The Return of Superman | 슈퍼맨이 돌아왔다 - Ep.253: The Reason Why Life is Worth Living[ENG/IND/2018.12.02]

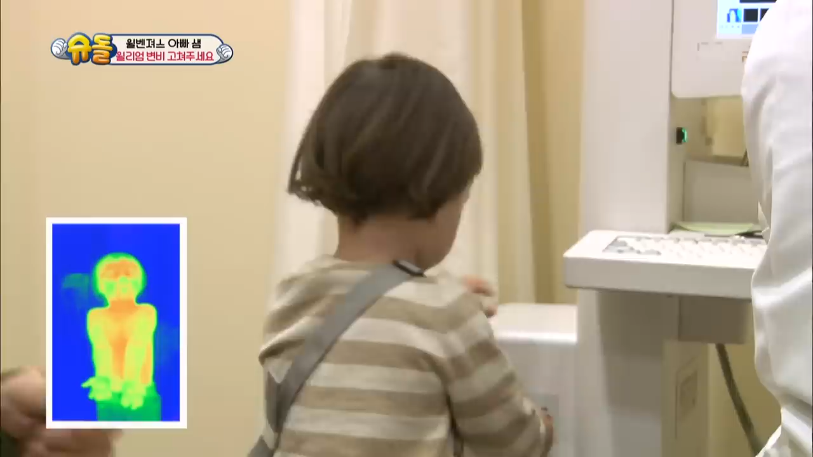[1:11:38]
윌리엄은요 여기 지금 순환이 되기는 한데 이 말초 쪽에 약간 초록색으로 있잖아요. 네.
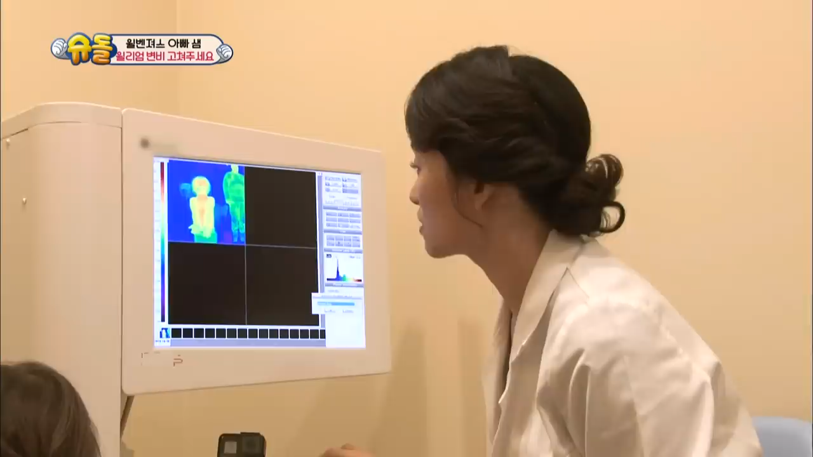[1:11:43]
소화 쪽 기능이 좀 떨어지면 이쪽 말초 쪽으로까지 순환이 안 돼가지고 이렇게 약간 차게끔 나타나요. 아주 나쁘지는 않는데 그래도 조금 순환이 더 되면 좋을 것 같아요. 네. 그 다음에 벤틀리는 그냥 다 빨갛을 것 같은데요? 손이 와
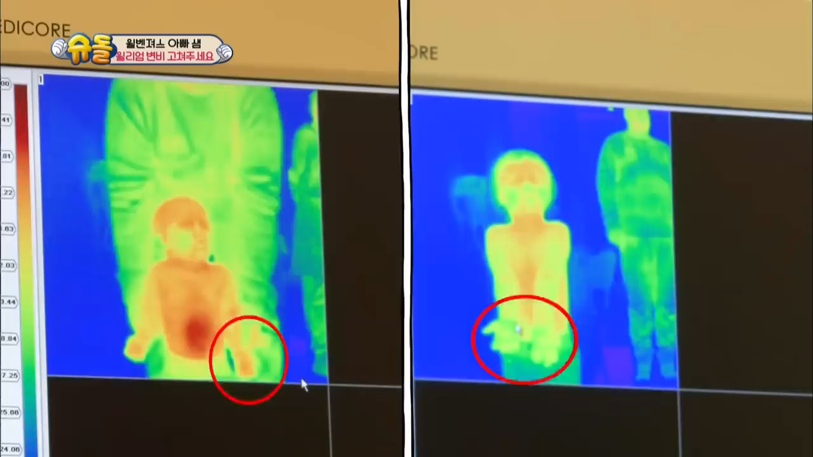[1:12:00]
손이 진짜 그리고 이쪽도 활성화 그러니까 순환이 잘 되는 소화왕 소화는 엄청 좋은 거라 볼 수 있어요.